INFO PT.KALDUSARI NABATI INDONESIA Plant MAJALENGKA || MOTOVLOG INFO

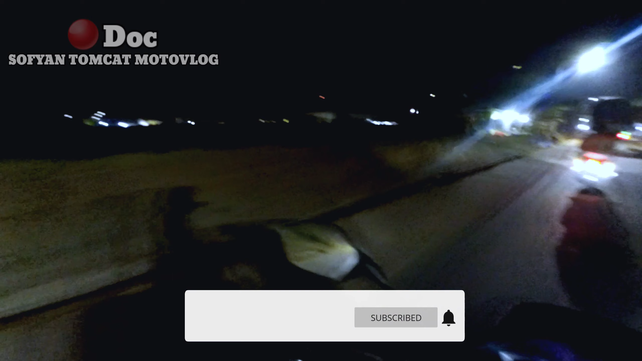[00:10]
ada pabrik nabati kalau jadi dari arah Cirebon menuju arah Bandung yang mau tahu informasi tentang pabrik
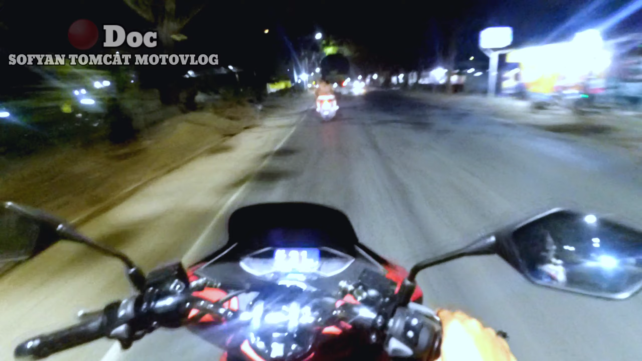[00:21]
nabati sebelah mana Sibang nah ini dia pabrik nabati teman-teman sebelah kiri Dede Kecamatan Sumberjaya Kabupaten Majaleng Kak masuknya desa banjaran teman-teman nih nabati Majaleng Kak ini gerbang satu gerbang dua
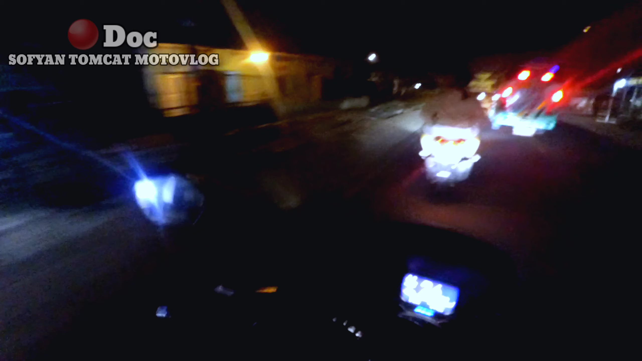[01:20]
Hai nah ini dia gerbang tiga masih seperti ini belum direnovasi juga ini gerbang tiga nabati
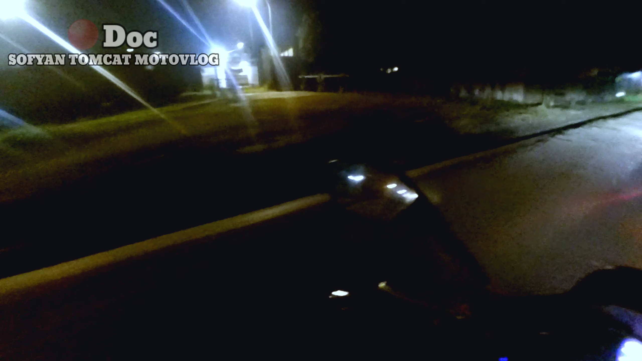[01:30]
Majaleng Kak Hai dan ini kemarin ada pembangunan irigasi jadi Hai agak berantakan depannya ini arah Bandung temen-temen jadi kalau yang dari arah Bandung kalian searching aja di Google map nabati Majaleng Kak kalau misalkan nggak ketemu kalian bisa searching pom bensin